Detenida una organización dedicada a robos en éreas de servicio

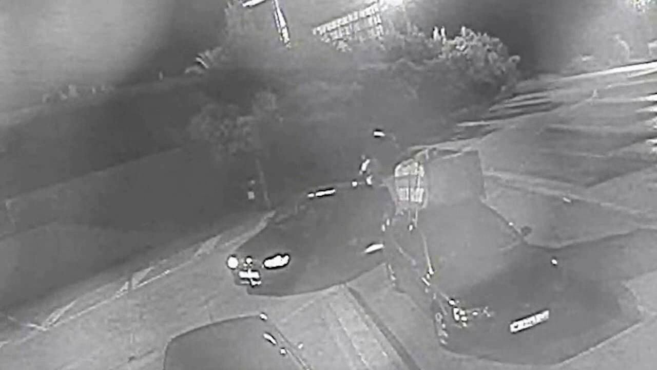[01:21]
Una vez seleccionada la víctima, uno de los coches era cargado con el equipaje robado y huía rápidamente del lugar. Posteriormente, y en un lugar apartado, se volvían a encontrar los dos vehículos para cambiar la mercancía robada del automóvil y así no ser detectados. Los detenidos facturaban el material robado a Rumanía.